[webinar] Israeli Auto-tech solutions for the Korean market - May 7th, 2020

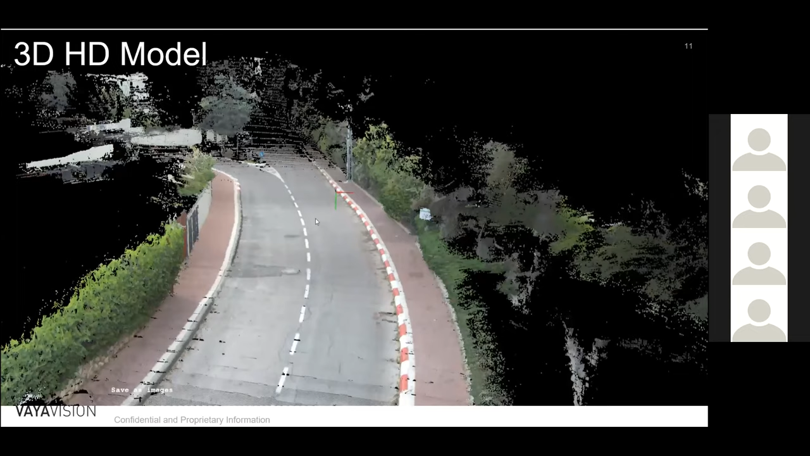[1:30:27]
This is a 3D model that we generate as the car is moving.
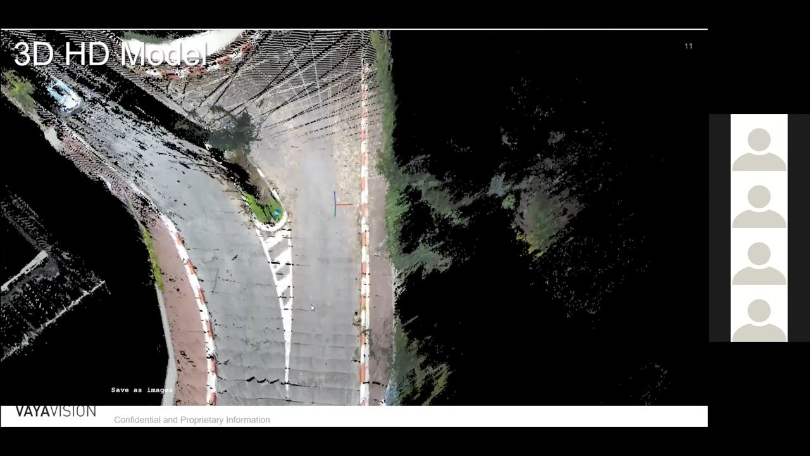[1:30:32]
This is not a video because the camera is here where the cross is on top of the car. This is a high resolution color 3D model.
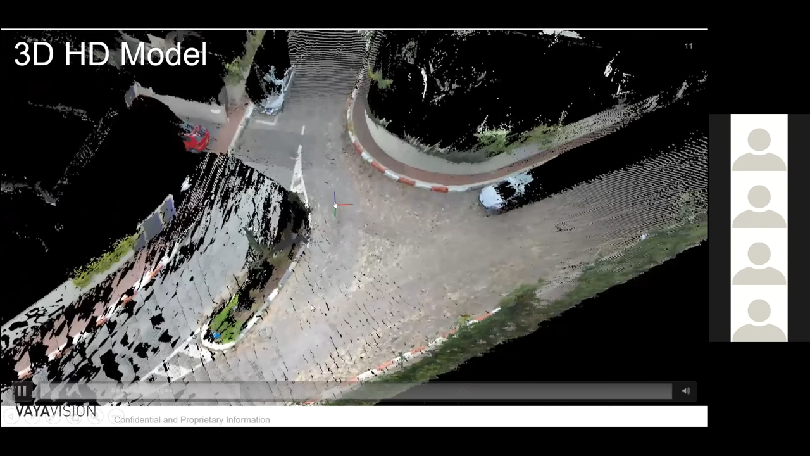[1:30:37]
And just to show you that it's high resolution 3D, I will zoom in and turn it.
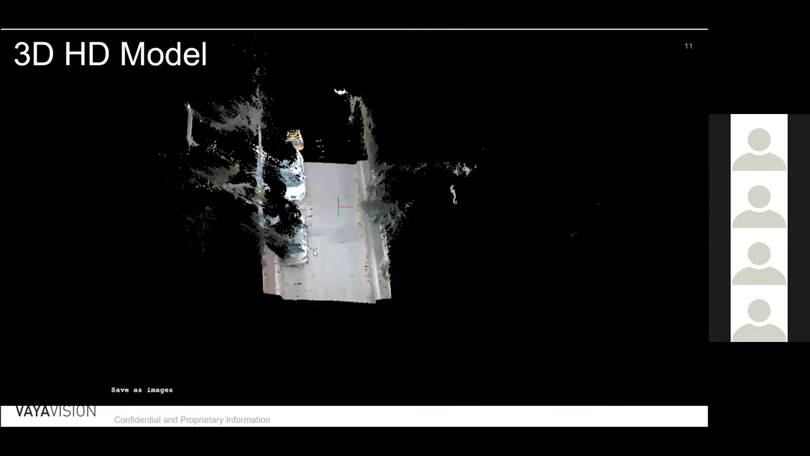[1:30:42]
So if you've seen LiDAR images, this is our equivalent to a LiDAR image.
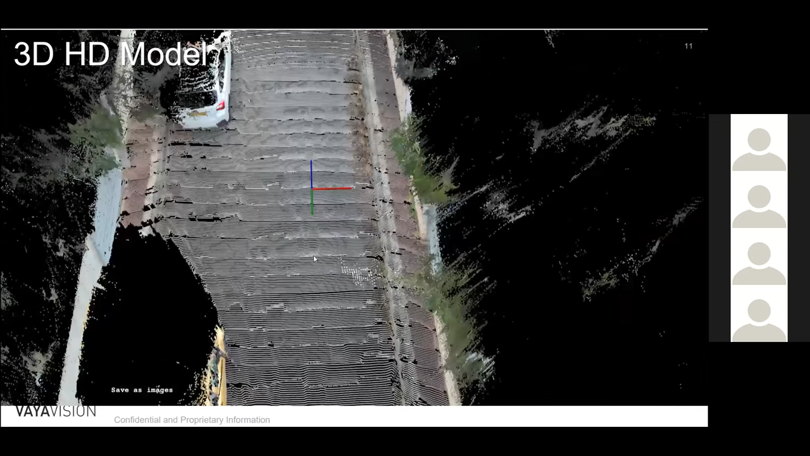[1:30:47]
Look at the resolution. Every pixel here has a distance.
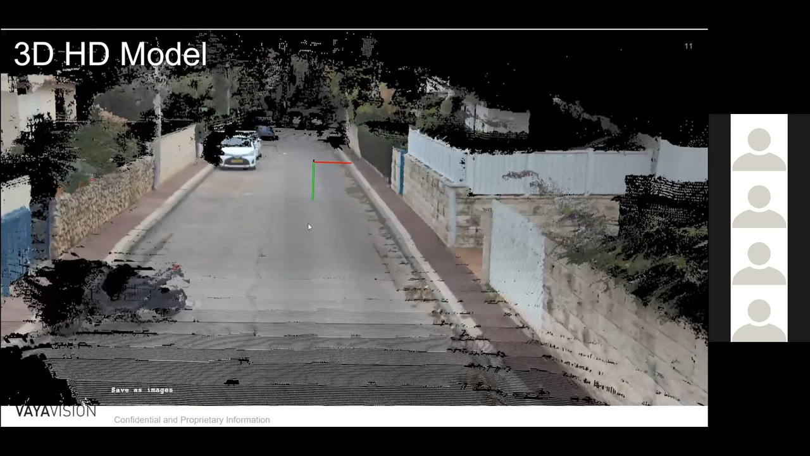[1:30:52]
And therefore, we are doing the detections like you see here, 3D bounding boxes on all the objects.
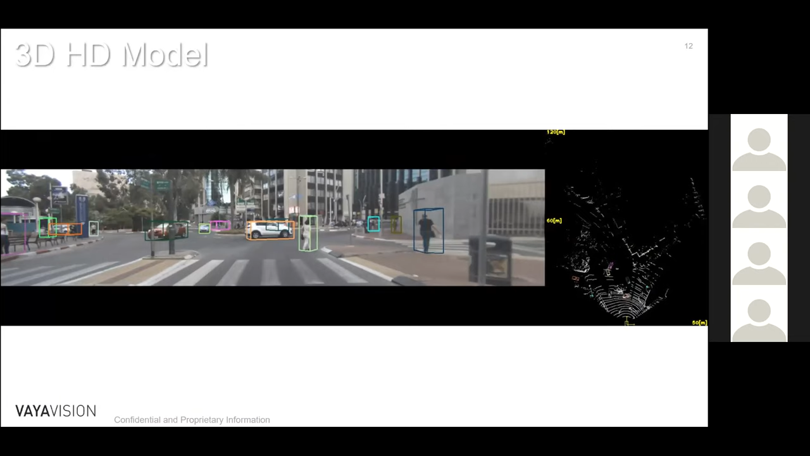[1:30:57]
And on the right side here, you see the bird eye view, each one its location, orientation exactly.
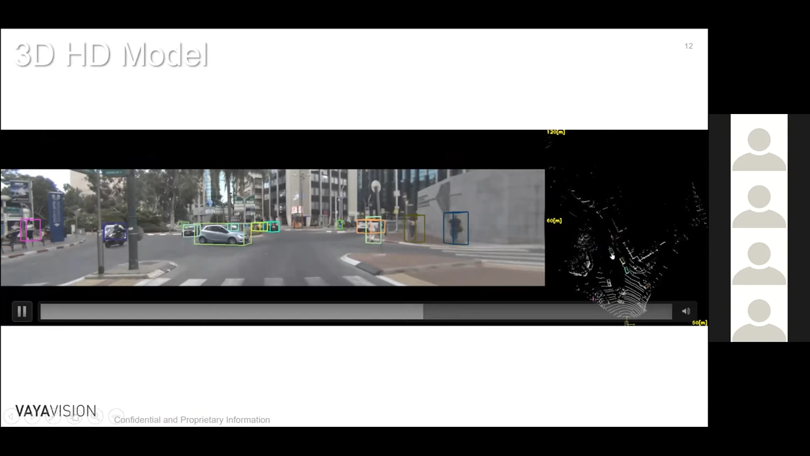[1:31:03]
This thing is also working in harsh conditions, like for example, here you can see that it works at night.